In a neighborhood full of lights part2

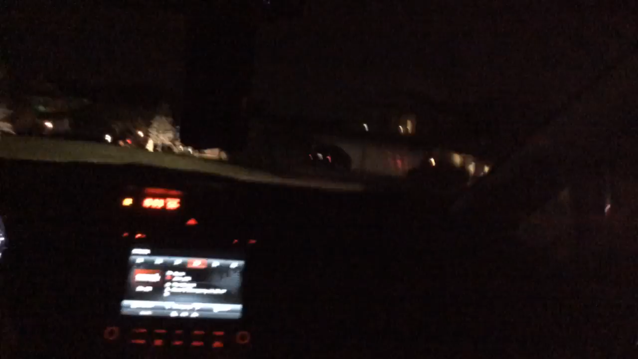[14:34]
That house right there, see the house with all that white stuff? It's gonna turn off in 25 minutes. You give it to me. That's a lot less than before,